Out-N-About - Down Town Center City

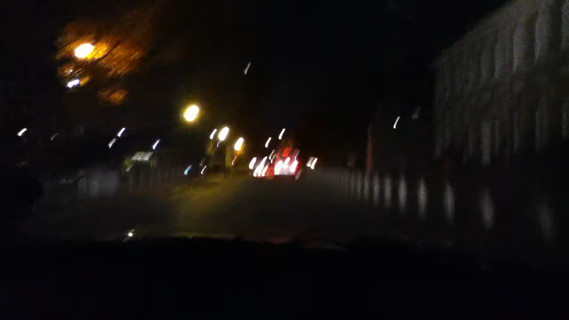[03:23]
Okay, we're making the left right here. This one gonna be about 5 minutes. I ain't gonna just do Philly too. I'm gonna do other places too. Do Jersey.
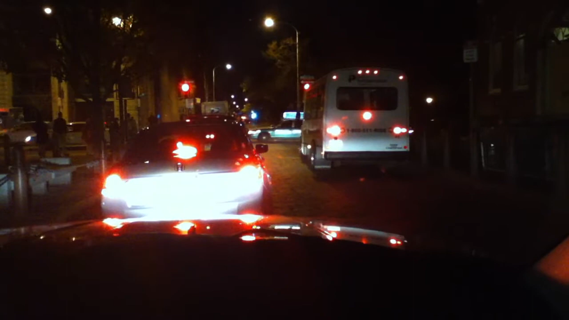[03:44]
Do Jersey too. Might do Trenton. I can get to Trenton no problem. I just gotta make some time for it. Trenton don't take what, an hour to get there?